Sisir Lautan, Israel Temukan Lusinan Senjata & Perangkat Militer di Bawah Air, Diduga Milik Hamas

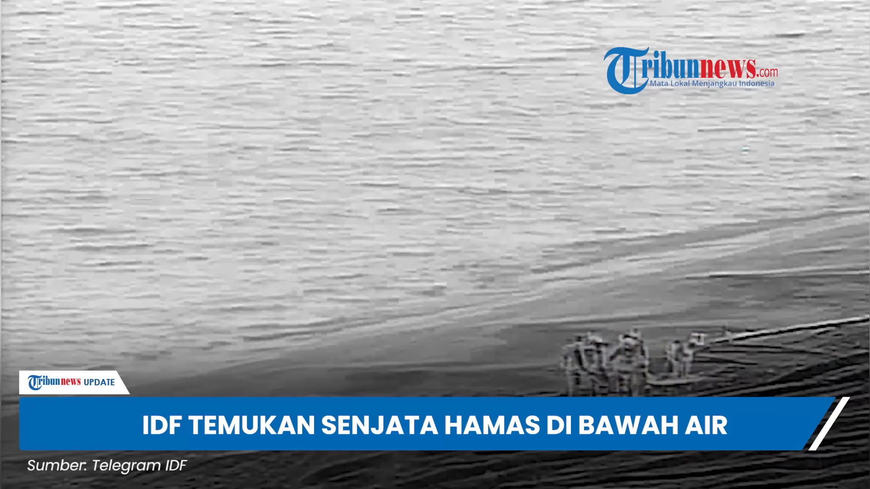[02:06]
לא, אנחנו מצאנו במקומנו רשק של RPG, אנחנו מתכננים גם אותו להביא לחוף במשיכה לטיפול של סף.